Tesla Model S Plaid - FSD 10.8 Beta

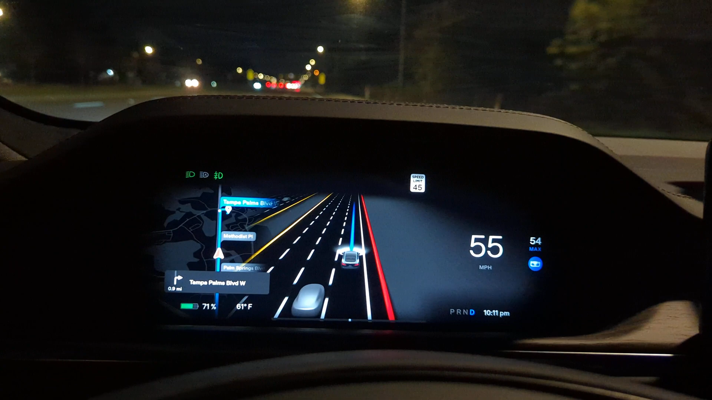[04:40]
If you have a brake there could be a speed trap up here. I'm going to tell it to drop down to 50.
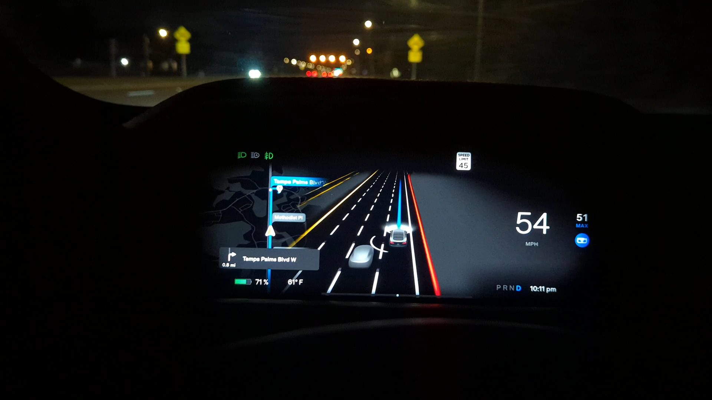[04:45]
There we go.
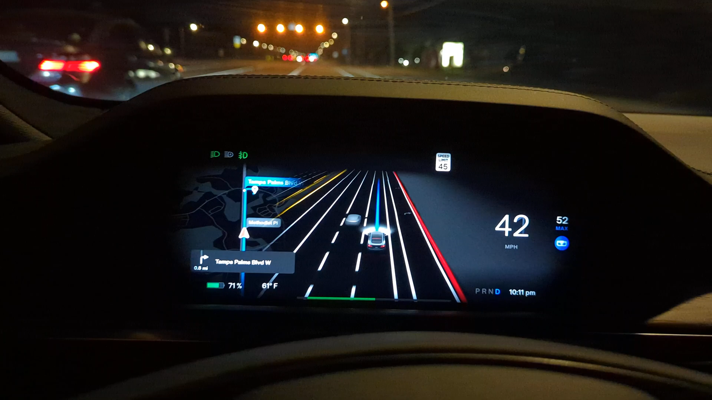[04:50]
Oh, it didn't like me doing that. It doesn't like this amber light. That wasn't me. The car just didn't like that amber light. So I had to intervene and tell it, yes, you can throttle through it. Alright, so that's the first mistake it made. Probably a minor mistake. No one is in a difference because we forest people and then late telling them anything.
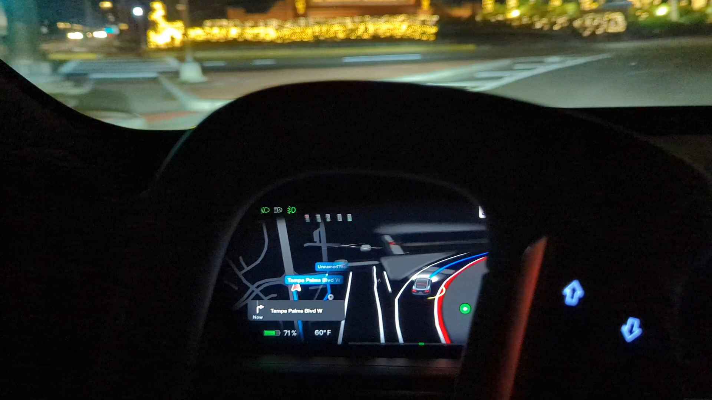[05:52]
Well there's an aggressive lane change there holy shit all right it's gonna make the turn on its own oh my goodness
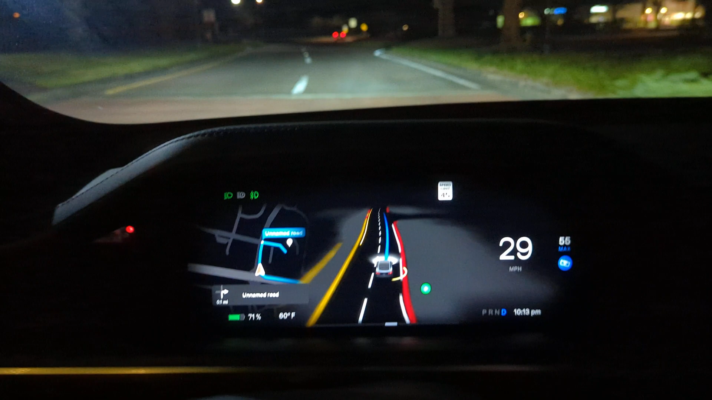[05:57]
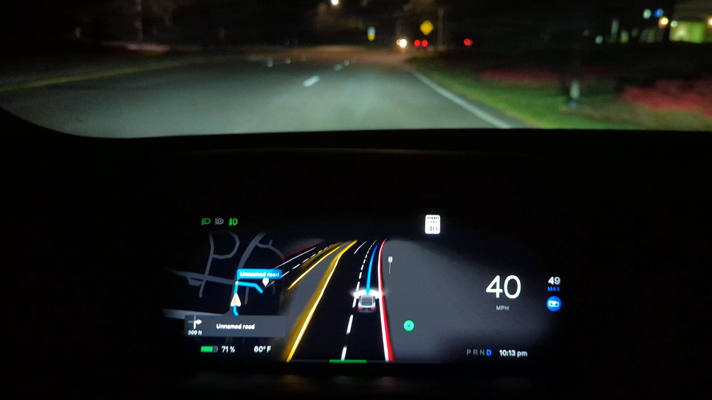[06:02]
man this thing is aggressively fast and driving I mean I'm fine driving like that but to not have control of it
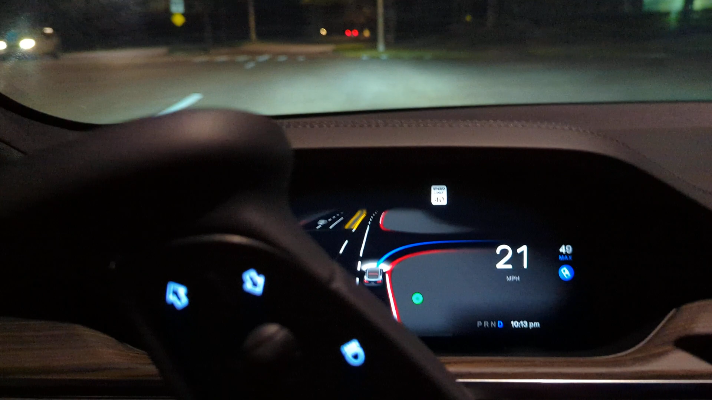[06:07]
look at this thing and we made it in the plaza all right there's speed bumps here so I'm going to take over
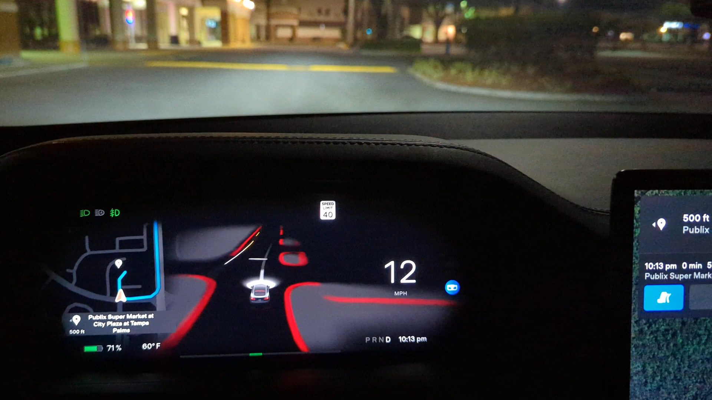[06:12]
I don't want to fly through speed bumps but it looks like it sees them got that white line there on there
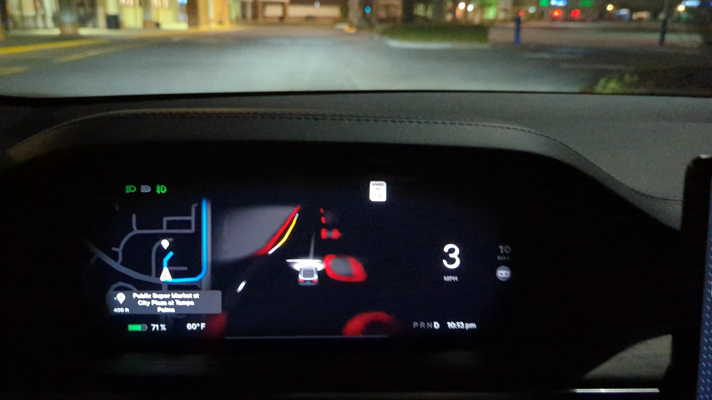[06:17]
and then there's the speed bump I'm gonna go nice and slow over it
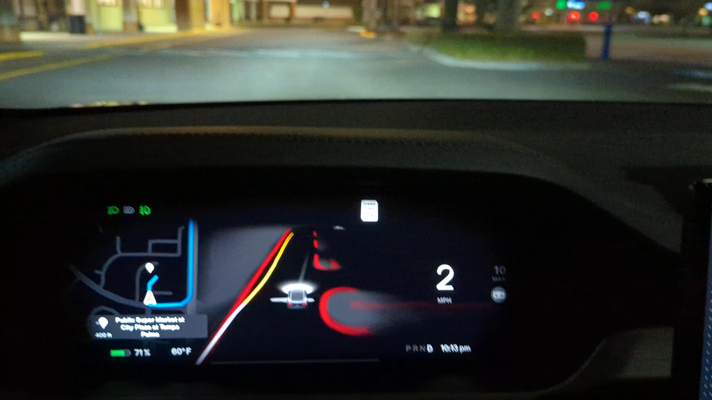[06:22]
let me see if it sees the other speed bumps because if so and that does help that means it won't go fast over
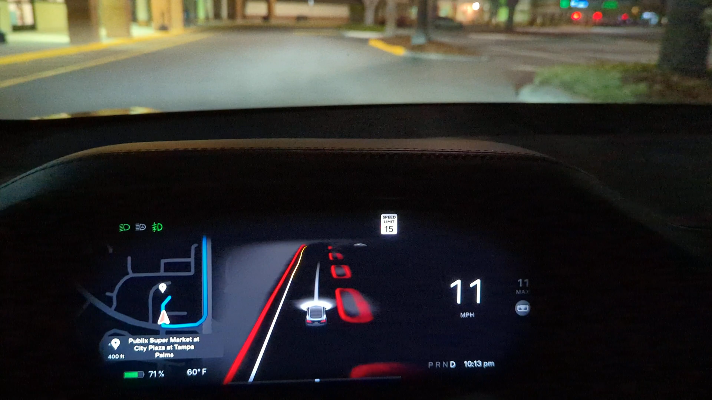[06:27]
them let's see yep it sees them there we go the white thing on the map